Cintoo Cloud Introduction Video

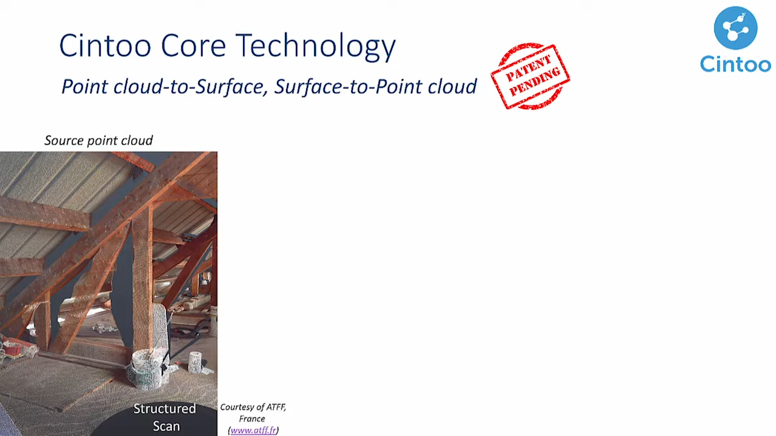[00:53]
We can turn a point cloud into surfaces that will make the reality data 15 to 20 times smaller in size before uploading to the cloud. It is also much easier to view and to stream as a mesh using a simple Google web browser.
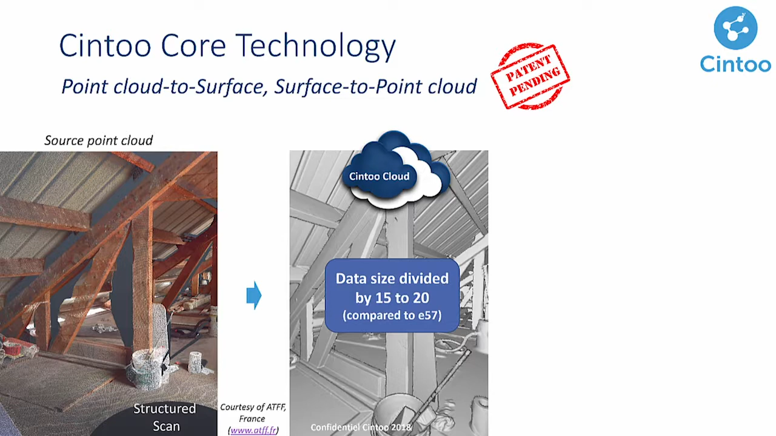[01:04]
What's really revolutionary about Cintu Cloud is that an inverse transformation is also possible.
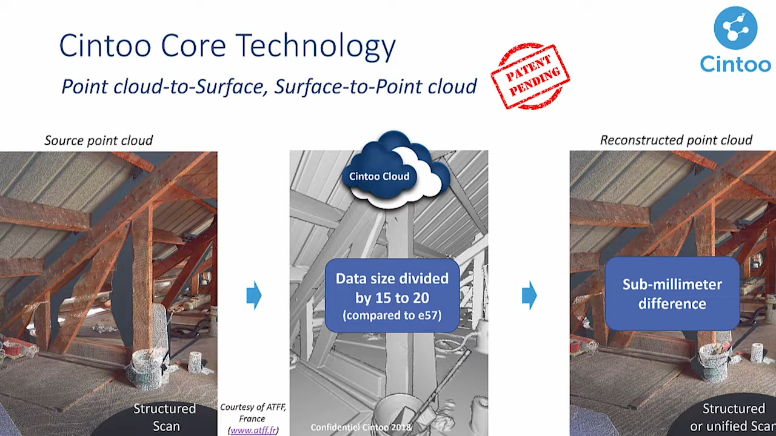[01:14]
You can get back the reality data in its original form as a structured or unified point cloud without compromising the accuracy.
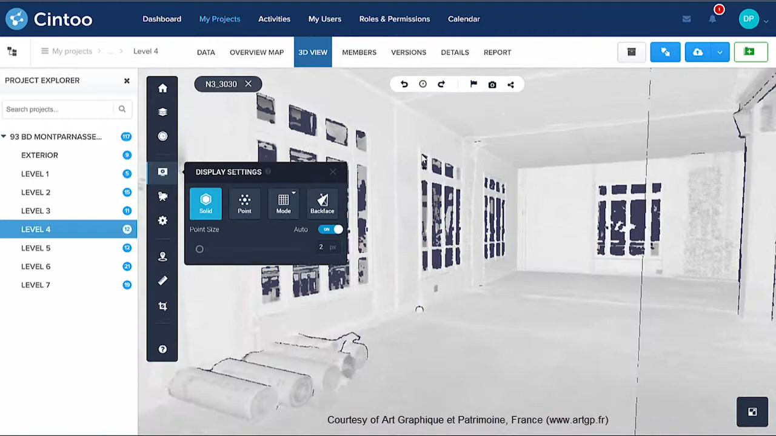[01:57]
In this second example, the scan was made without any colour, and the grey levels come from the intensity data.
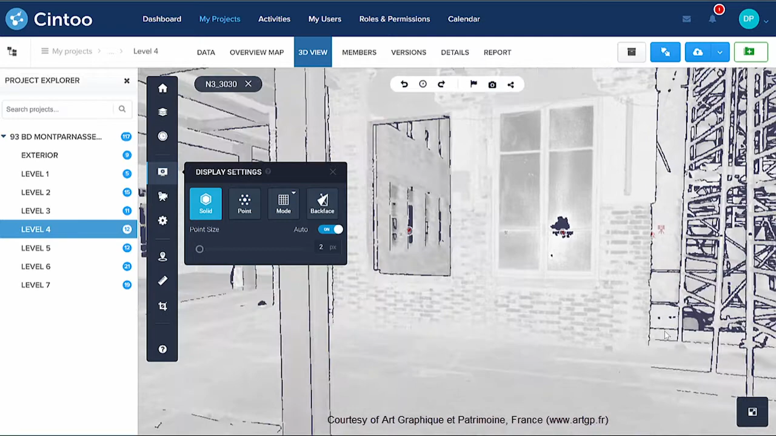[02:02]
With the typical 360 view of the scan, you can see almost nothing.
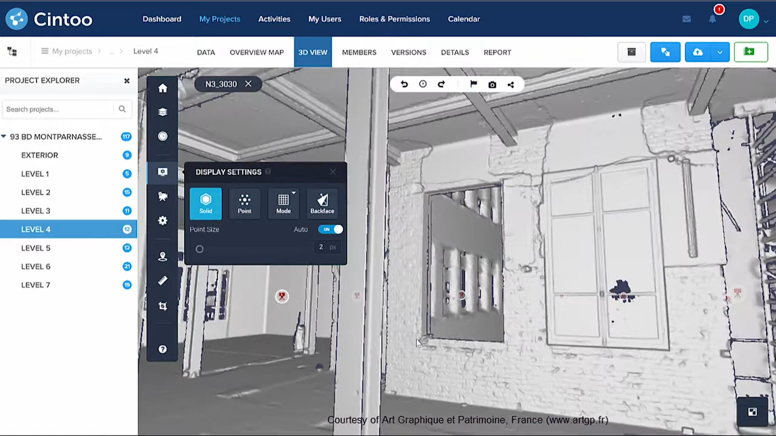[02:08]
By looking at the surface generated by Cintu Cloud, we will reveal details that you probably have never seen before in your own laser scans,
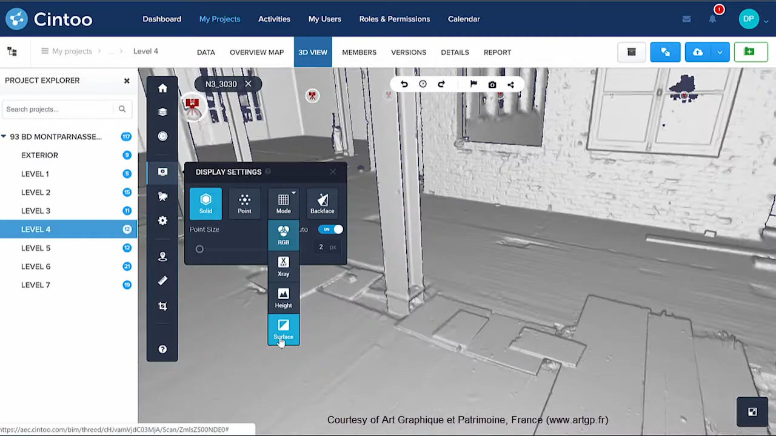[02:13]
like on these bricks or this ceiling.
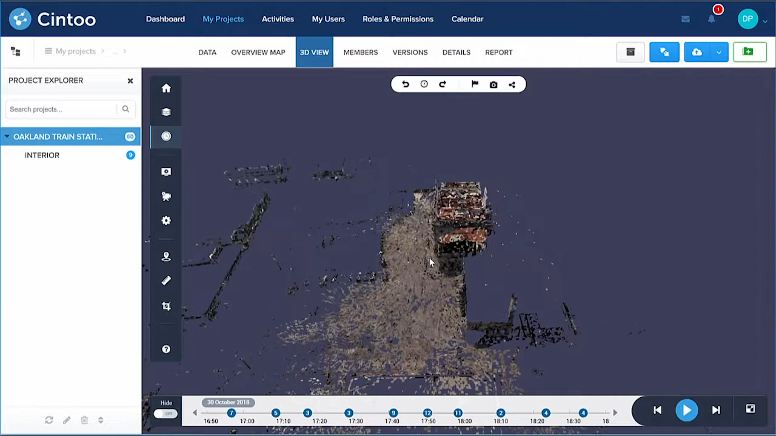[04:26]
See how fast we stream the data from a server in Europe? You can navigate the 3D data easily.
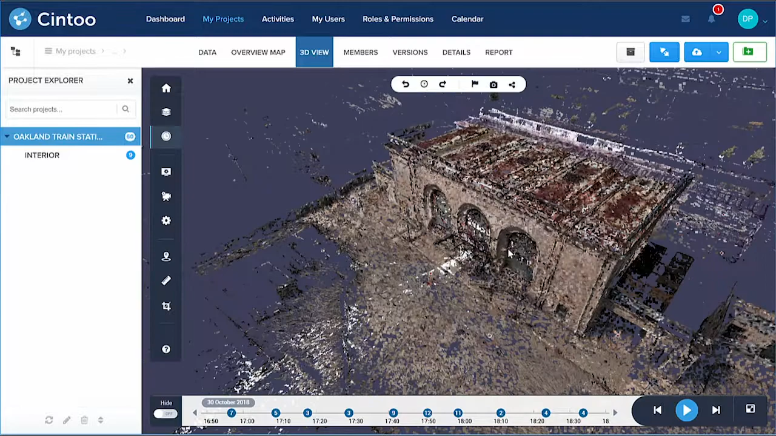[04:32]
We provide several display modes. Here it's RGB.
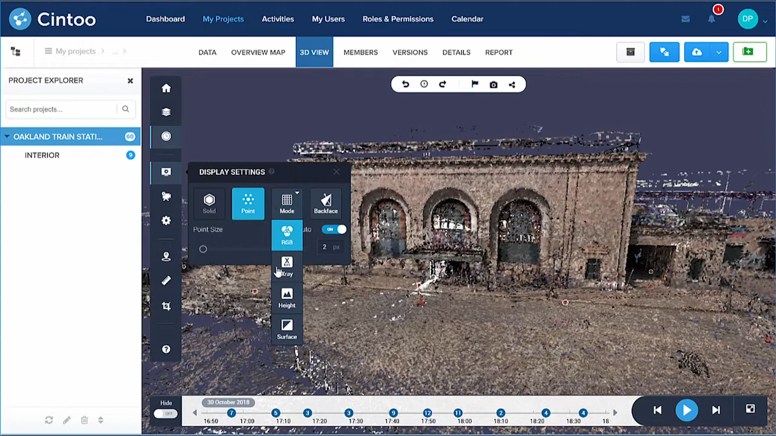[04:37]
Now I switch to X-ray, which is really useful to look at the project structure.
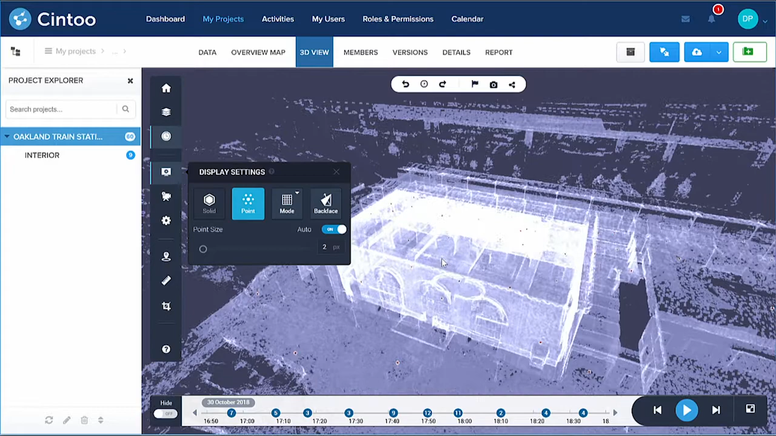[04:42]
Another one is the surface mode.
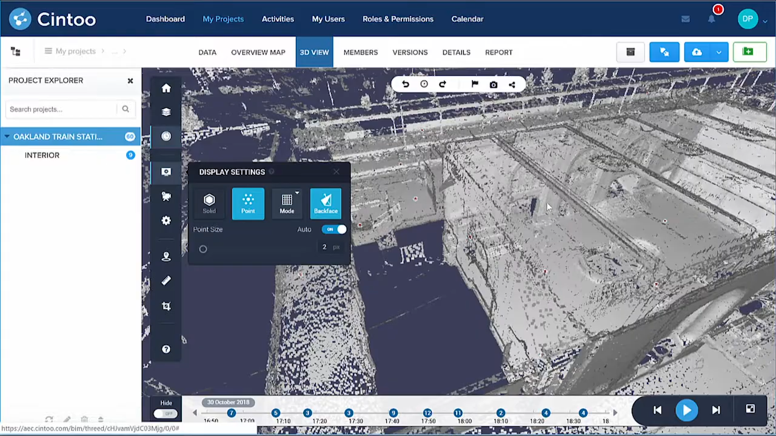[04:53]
And I can activate the back-face colouring to always see the inside of my project.
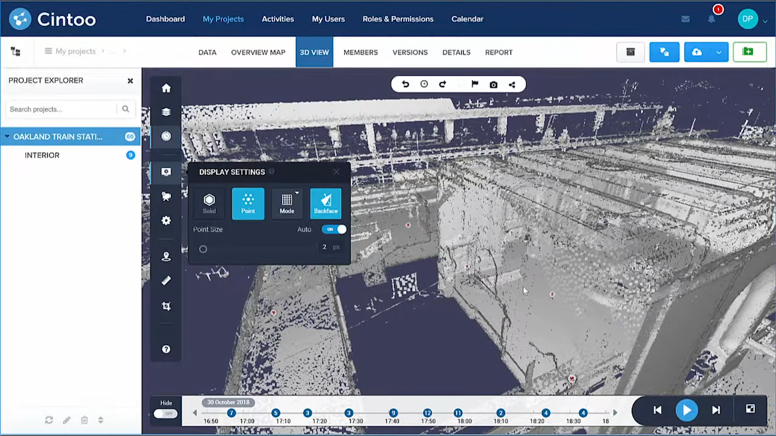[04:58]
What you see now is not the original point cloud, but the surface extracted from it.
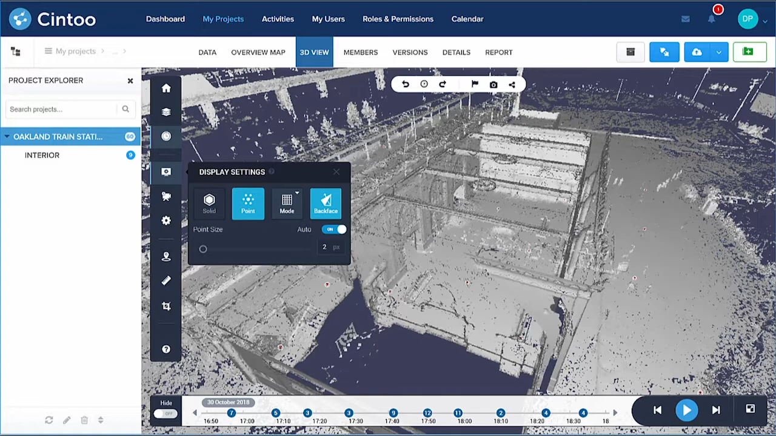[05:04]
Now I click on one of the scans and I see the mesh created for this particular scan. Again, see the quality of the mesh that we produce and how it helps see
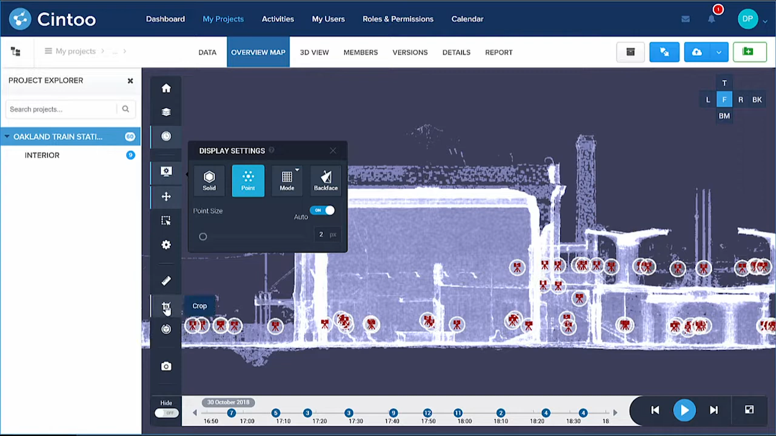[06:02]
You can use this overview map to cut slices and create crop sections or elevations of your project.
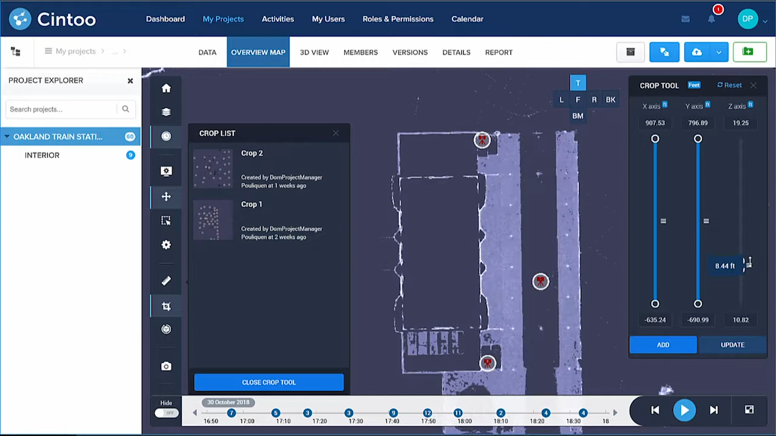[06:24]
Once I'm happy with my crop, I save it in my list of crops and then I can export it
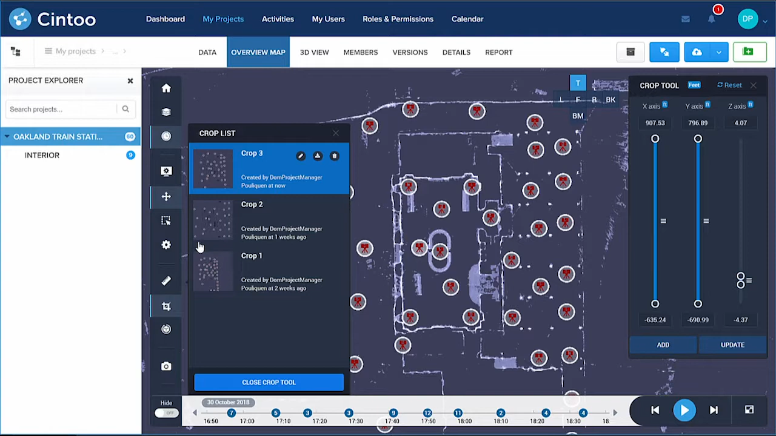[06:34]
as a unified RCS point cloud using ReCap SDK.
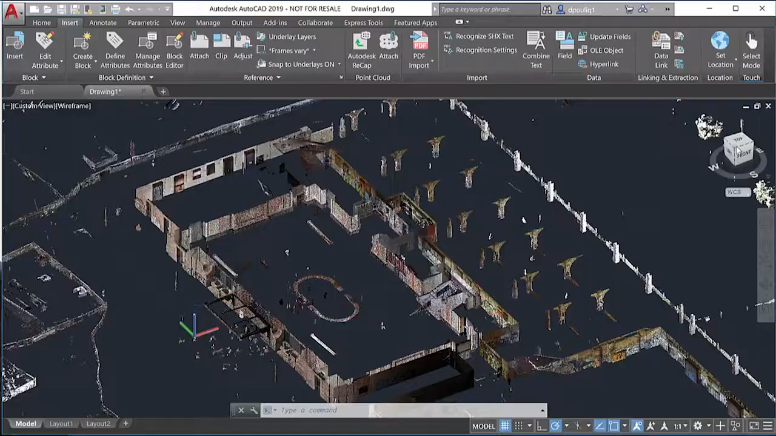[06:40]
Now I have the exact slice of my point cloud directly in AutoCAD, which I can use to draw a floor plan, for example.
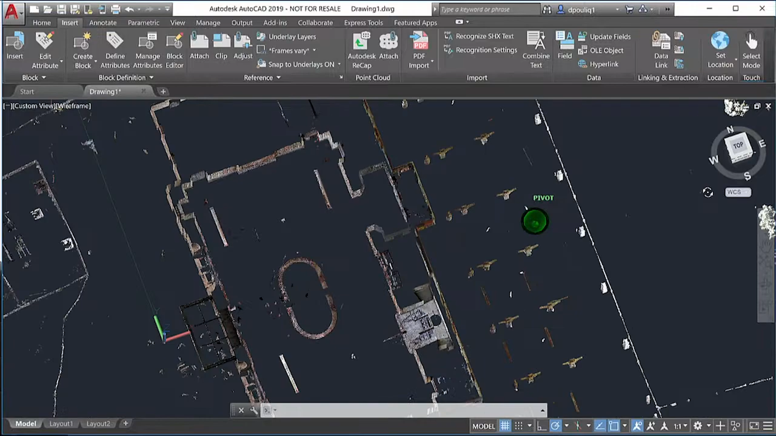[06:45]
Another scan to BIM workflow is to export either a set of scans, a work zone or the whole project as a unified RCS or a structured E57.